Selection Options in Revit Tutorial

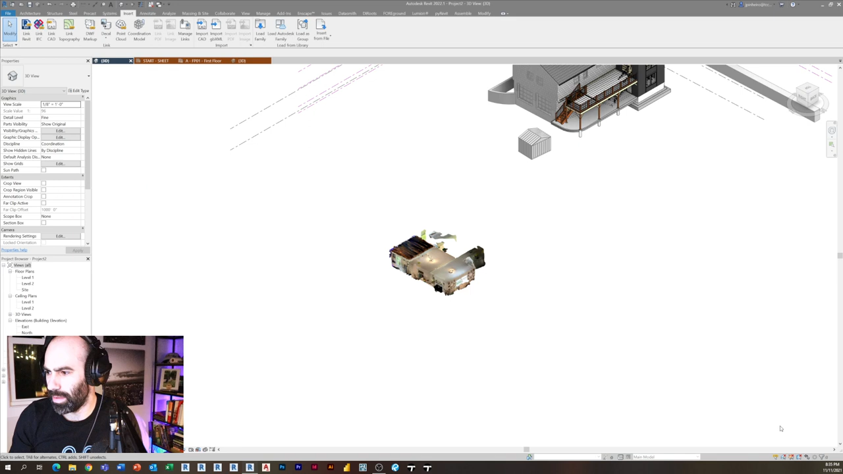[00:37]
So there's one down here that says pinned elements. And right now, if I look at this laser scan, for example, I can select it, I can move it around.
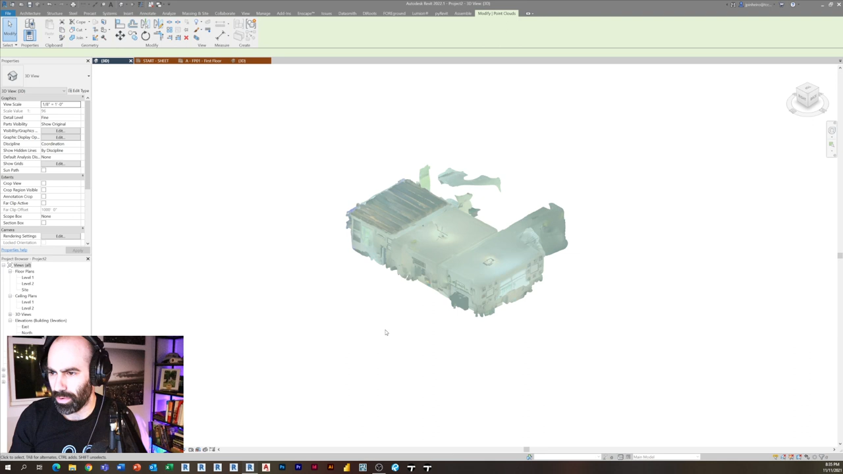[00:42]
If I select this laser scan and I pin it using PN on my keyboard, now I can't select it.
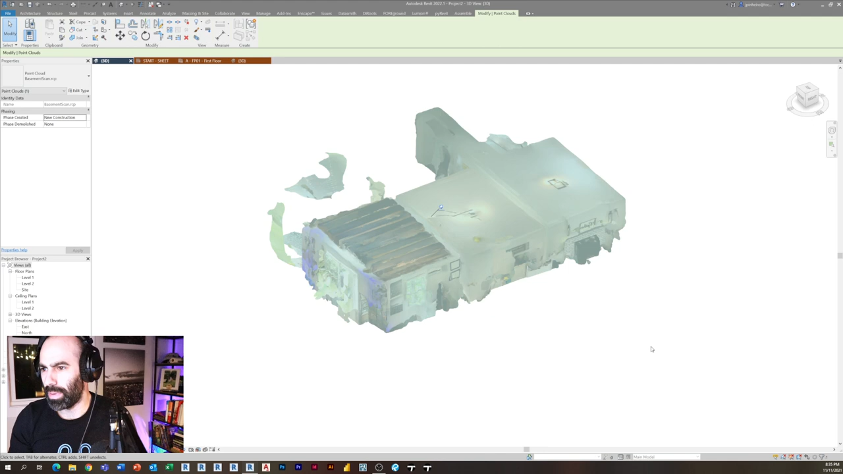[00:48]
This could be useful for some of you if
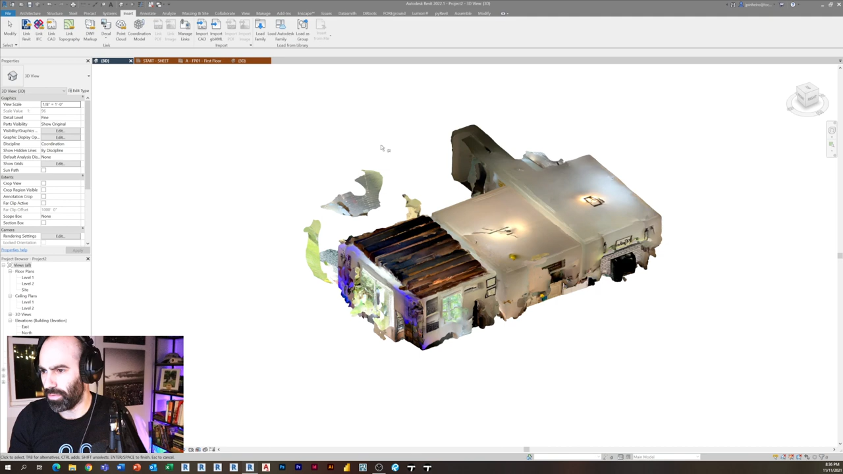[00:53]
maybe you don't want to hover over a laser scan, for example, and always have it do that.
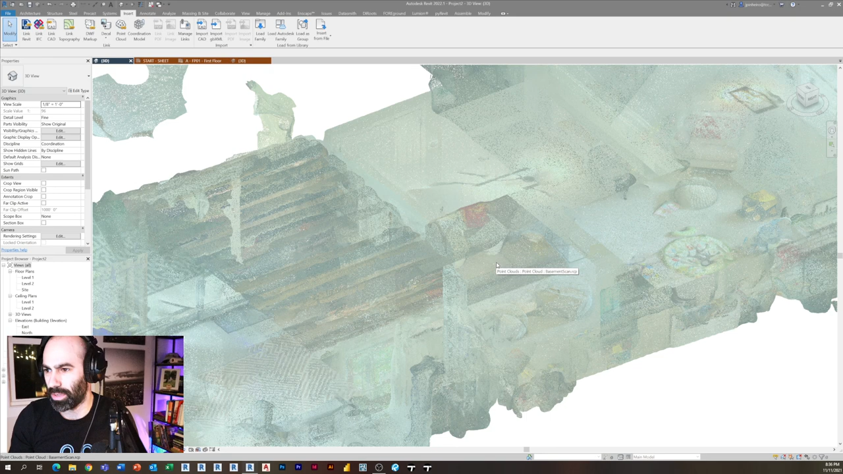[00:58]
And so you pin it and then you make it so you can't select the pin.
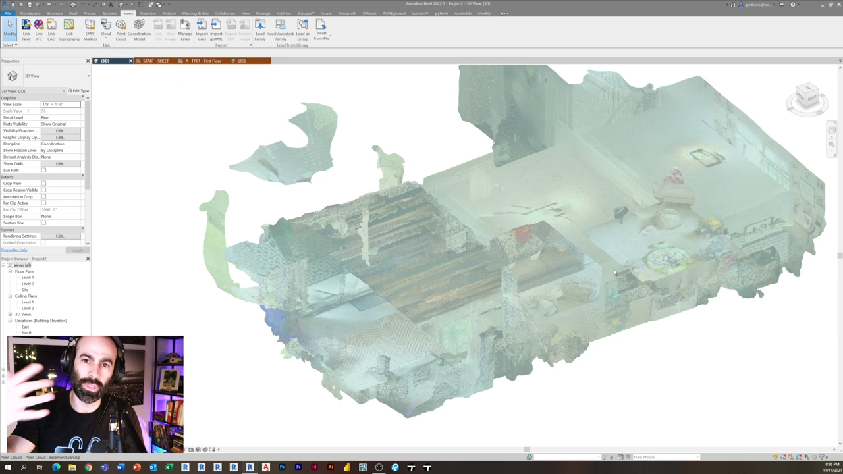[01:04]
The one thing I will tell you with this is this is always an issue for people, especially beginners, when they realize they can't select something, they don't realize that it's pinned. And then that that checkbox is there for can't select pinned elements.
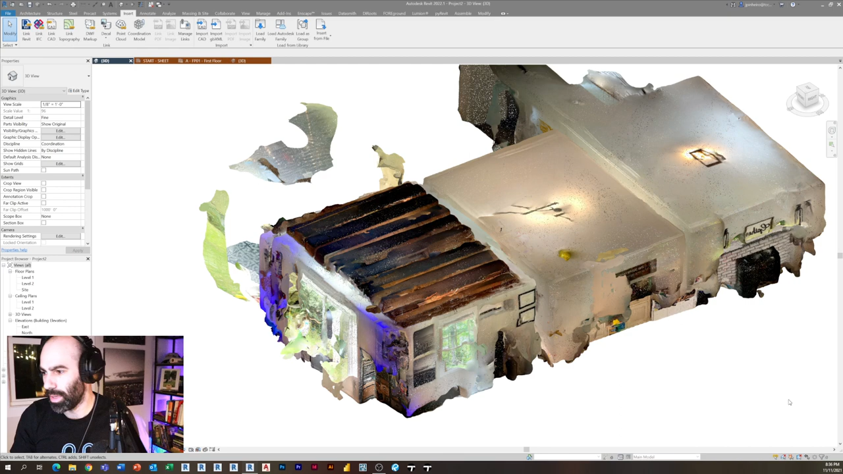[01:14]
The next one next to the left of pinned is actually underlay.
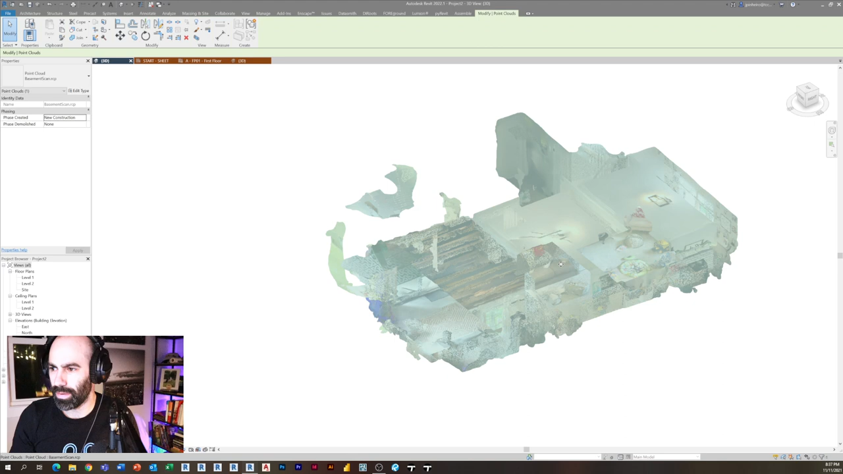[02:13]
If you check that little box and say no, you can't do that anymore. Super useful. So check out those selection items on the bottom right hand side of your screen. Maximum in the bottom right hand side of your screen.